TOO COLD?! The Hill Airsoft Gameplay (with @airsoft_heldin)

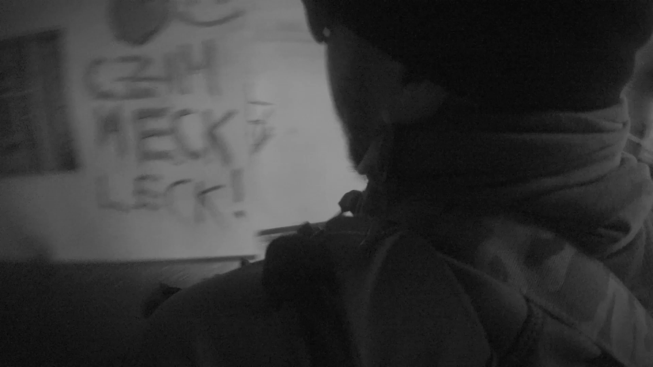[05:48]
Ja, an der Stelle haben wir realisiert, dass wir dann einen Gegner komplett übersehen haben, denn hier links von mir in der Tür saß er die ganze Zeit und hatte sich nicht rausgetraut und konnte mich nun bangen.